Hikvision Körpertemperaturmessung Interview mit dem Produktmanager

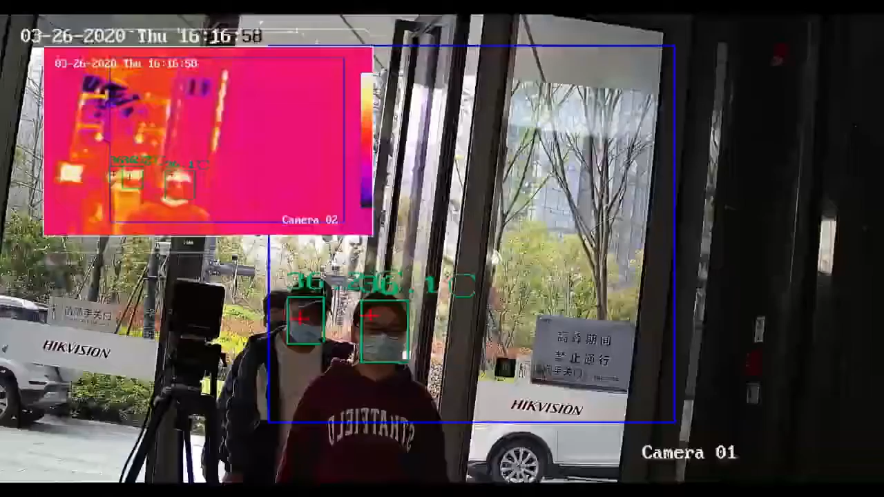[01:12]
which may indicate the presence of a fever. And you know how fast it is.
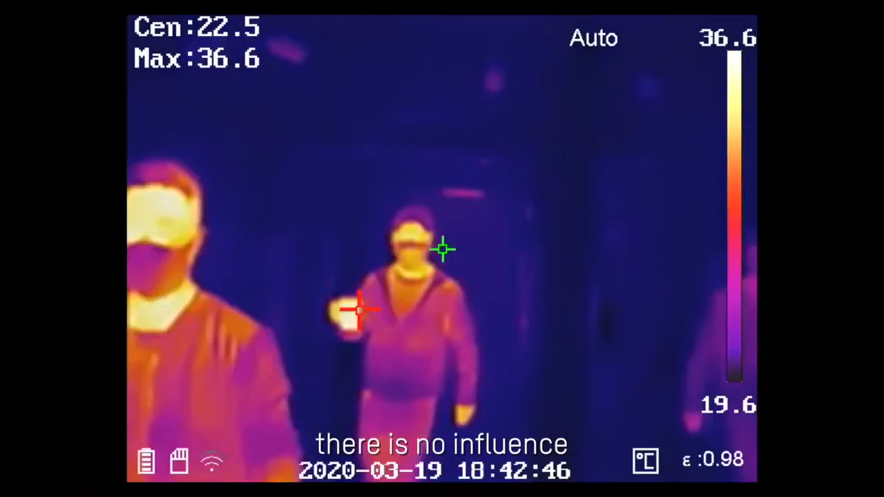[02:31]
On screen: spot 22.5°C, max 36.6°C, scale top 36.6°C, scale bottom 19.6°C
There is no influence when you pass through with a cup of tea on your hands. Keep on talking about the algorithm.
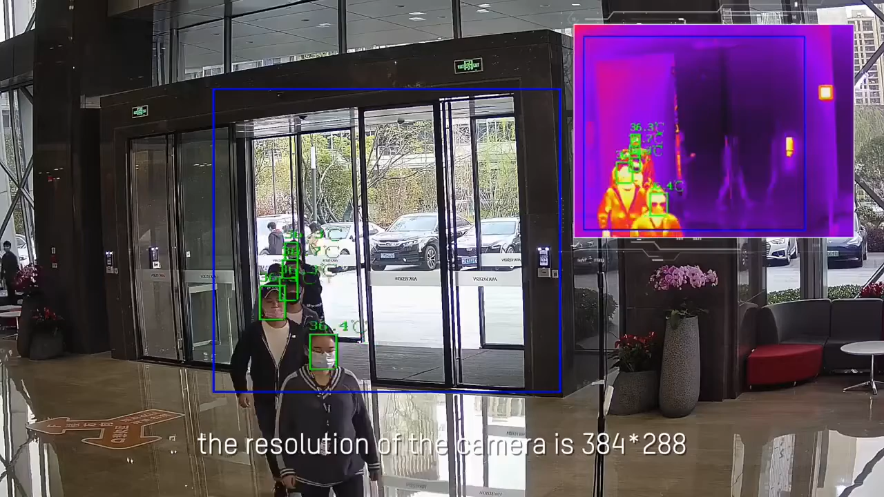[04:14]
The resolution of the camera is 384 by 288. It can simultaneously screen for 30 people.
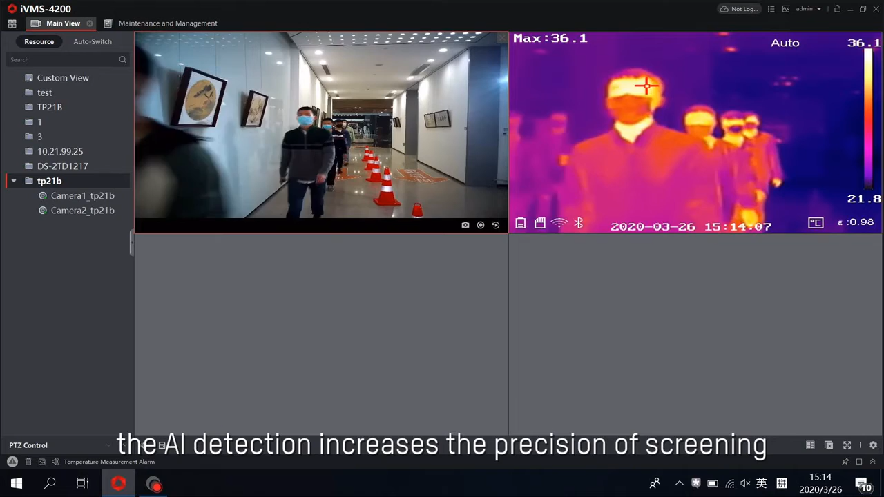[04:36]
We suggest to install our camera between 1.7 to 2.6 meters.